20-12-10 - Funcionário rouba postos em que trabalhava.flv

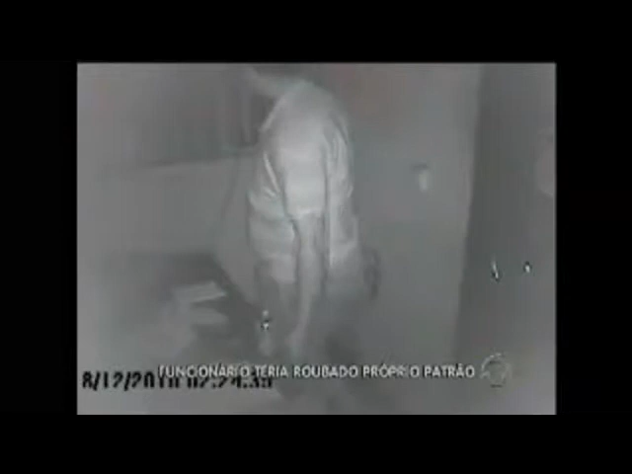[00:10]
O suspeito anda de um lado para outro, toma cerveja e nem percebe que há uma câmera bem perto dele. O assaltante, depois reconhecido como funcionário do local, se prepara para arrombar a porta. Depois de vários pontapés, ele entra no escritório.